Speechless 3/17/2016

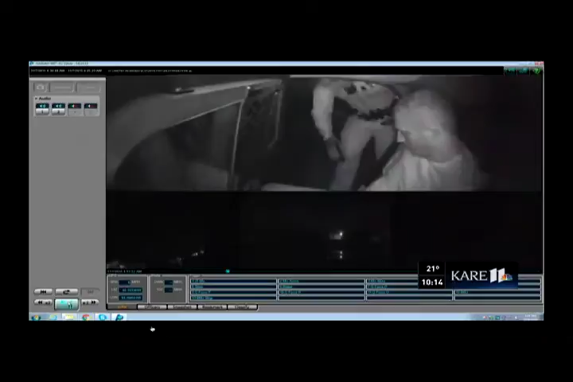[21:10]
The only microphone now working is the one in the patrol car. The man under arrest is let out. Fast forward a few minutes, and when he gets back in, the handcuffs are off. Just stay warm, okay?